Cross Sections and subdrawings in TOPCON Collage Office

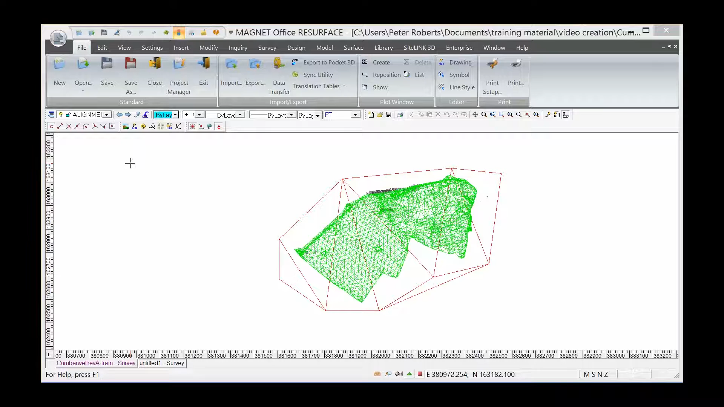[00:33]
So on the screen, you will see a DTM mesh in green of an original ground surface or original OGL. And the red DTM relates to a flat plane at elevation 100 metres. I can give you a clearer example if I actually show the plot in 3D as a 3D view.
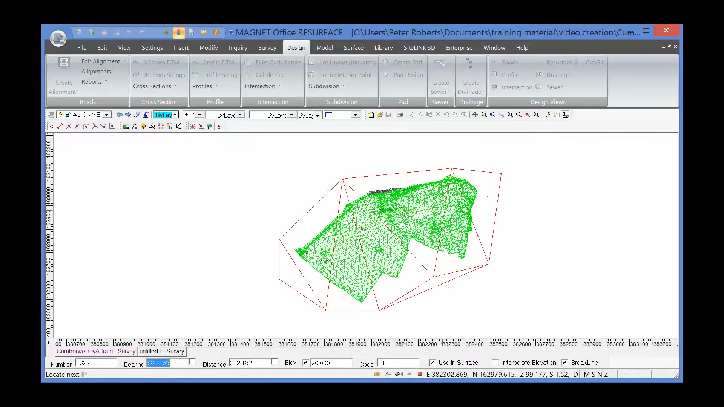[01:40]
The colours don't show great here at the moment, but I'm dragging a line through the DTM. Right-click and insert alignment.
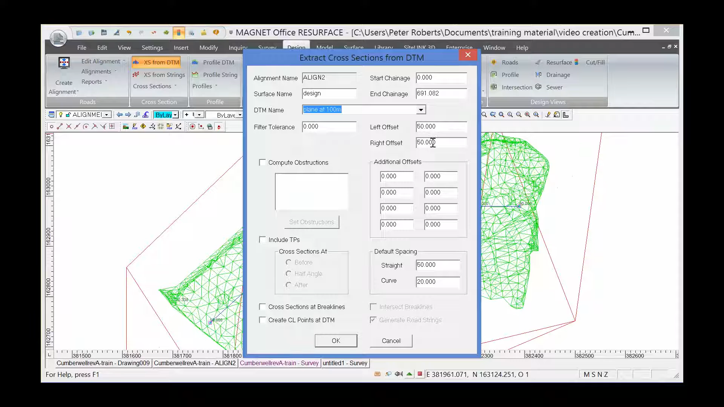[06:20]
which has a special significance within the software, which you'll see in a minute. I'm going to choose the DTM as a plane at 100 meters. Leave the offsets, the same values, and the spacing, changing spacing, the same values. OK on this dialog. And then there's the warning that the design name is reserved for a design surface and asking me to confirm that I want to proceed with this.
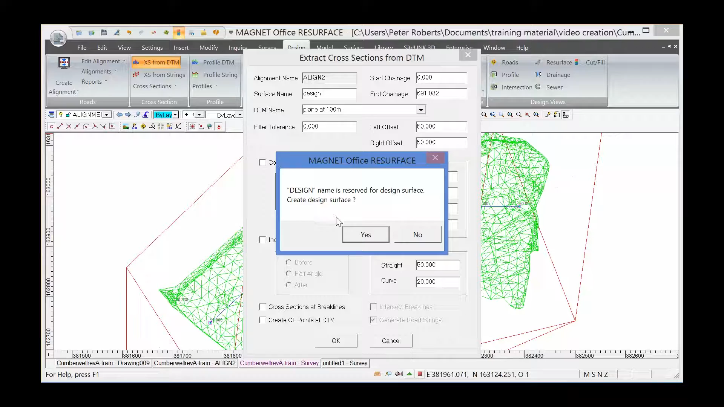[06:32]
So I will do. We don't want additional changes. So again, the cross-sections have been drawn, but this time they're drawn through the design surface.
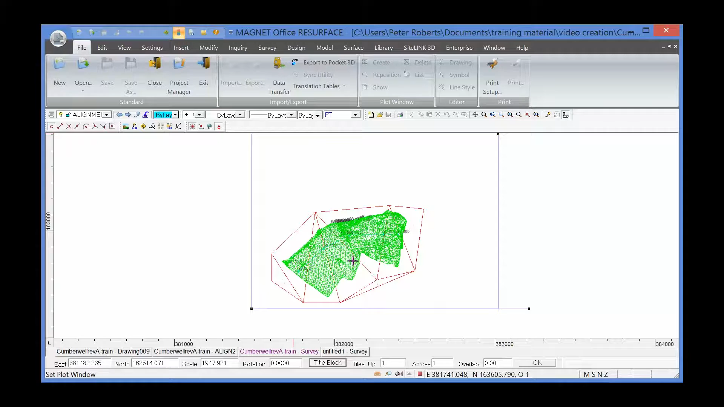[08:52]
I'm going to pull that over the survey and make sure there's plenty of room for the next exercise that I'm going to do, which is to show how we would inset a sub-draw. I'm going to make the scale 1 to 2,000. OK, and I click OK. So we've now got a, if we look at the tabs at the bottom, we've got a drawing,
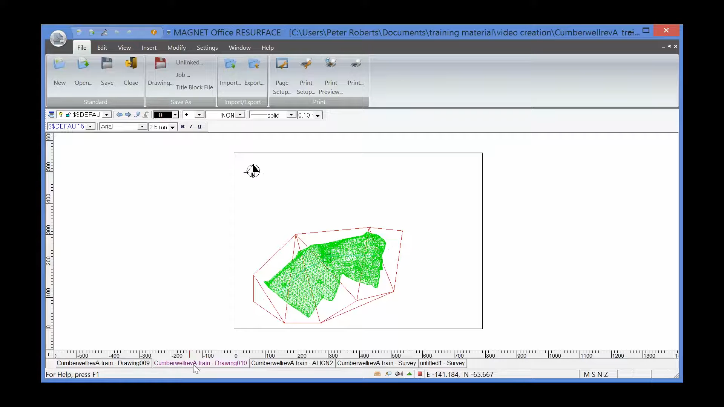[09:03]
a plan of the site, which is drawing 10 in this instance. We've also got a drawing of the cross-sections, which is drawing 09. So what I'd like to do is bring this drawing into the, which is this cross-section drawing, into the main plan drawing.